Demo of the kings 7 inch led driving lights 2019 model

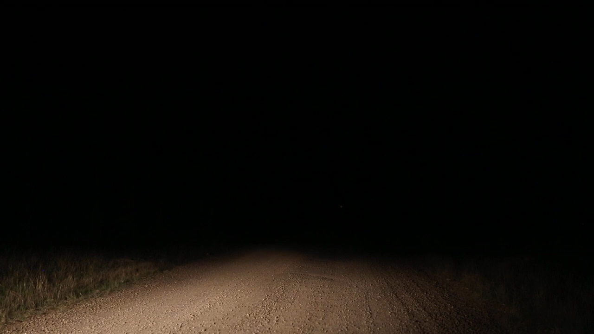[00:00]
All right, this is with the standard driving lights on the old Hilux. That's high beams. You're starting to see something if you're driving through the bush. That's where the King's $140 delivered 7-inch driving lights. Freaking awesome.